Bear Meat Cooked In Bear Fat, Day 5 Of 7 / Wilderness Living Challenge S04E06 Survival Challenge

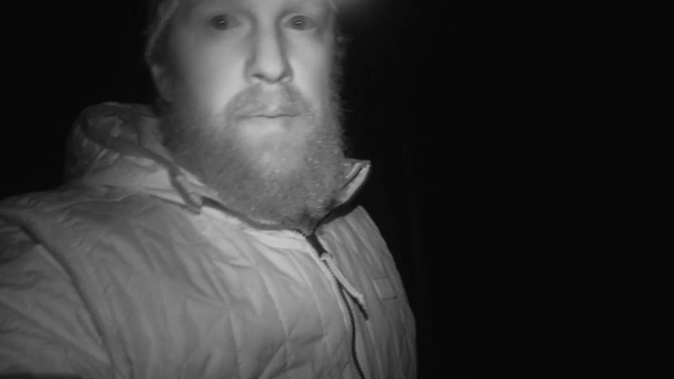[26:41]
Get the fire going, and we get our bear meat and bear fat for dinner. Woo! I'm excited about this.
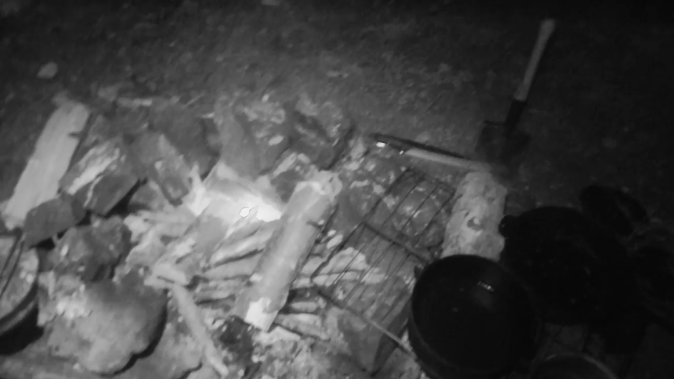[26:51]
Chris has already nailed the fire restart. And this has been sitting out here, simmering away. Ooh, it's too hot to lift. Oh, it's all, wow, look.
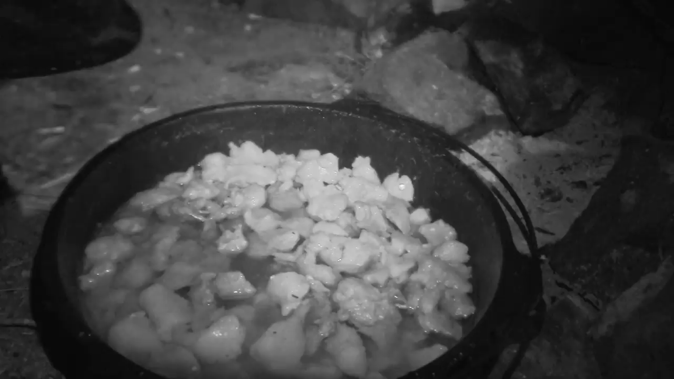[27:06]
Just look at it. Would you look at this? Yeah. Look at that. Oh, it's hot.
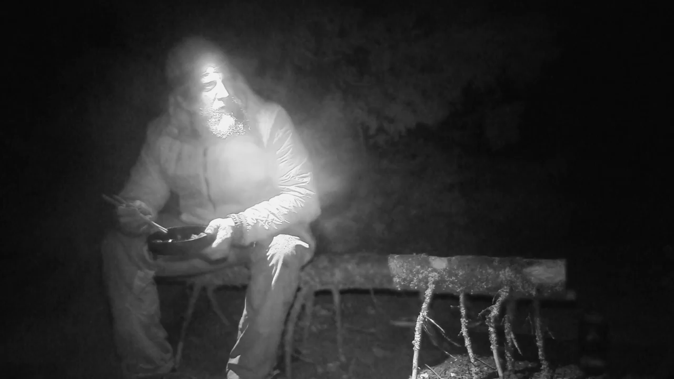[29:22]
I'm trying to think if there's anything I have out. Ooh, my solar charger. With all of my solar charger and battery packs. I better put that in. Well, the rain seems to be settling, so I'm back at my hammock
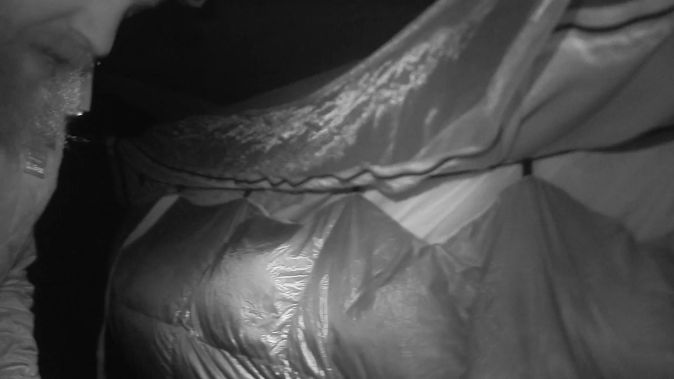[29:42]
and grabbed another happy rock for tonight because I enjoyed my little happy rock last night so much, warming me up.
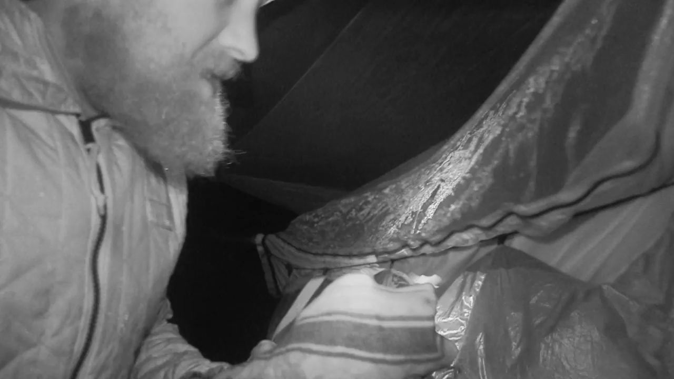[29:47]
I'm gonna take that to bed with me. And early to bed.
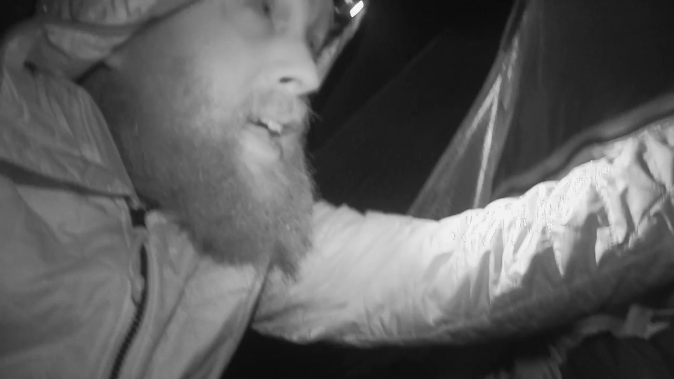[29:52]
Early to bed is early to rise. Might be able to get a duck in the morning if it's not raining. And then we're changing lodgings. Hopefully we get some big catfish or something like that to reward us for changing up sights.
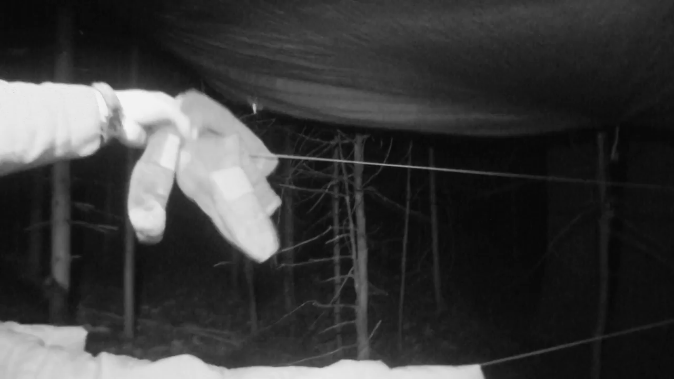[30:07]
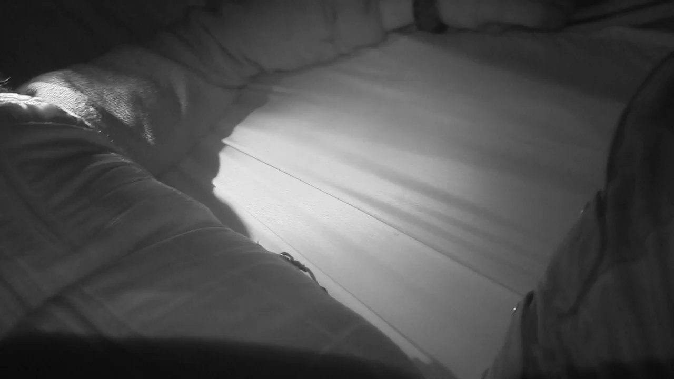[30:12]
All right, I am in for the night.
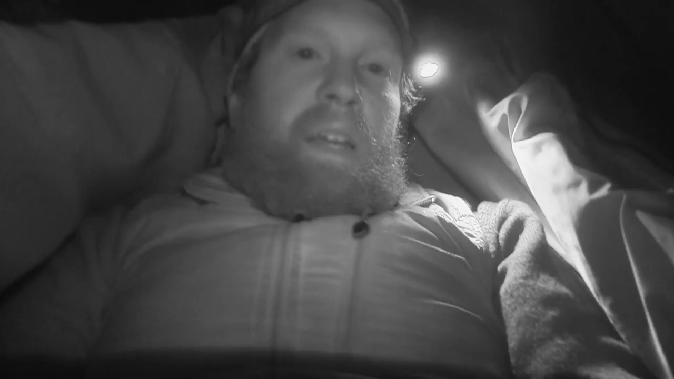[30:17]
All right. In bed with my happy rock. Let it rain. I'm secure. My Warbonnet hammock. Warm with my outdoor vitals. Under quilt and sleeping bag.
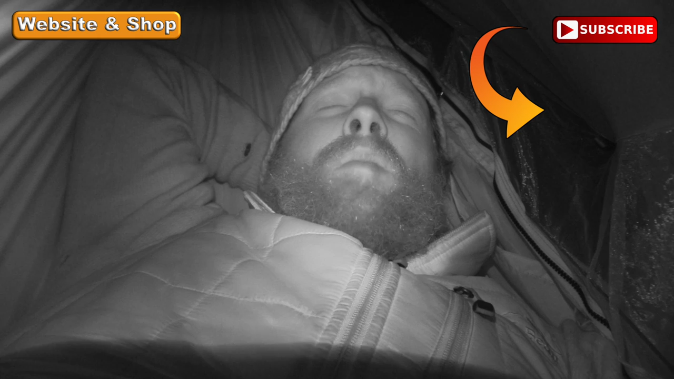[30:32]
I could care less how much it rains. I'm going to have a good night's sleep. I'll see you guys in the next episode. Fowler out.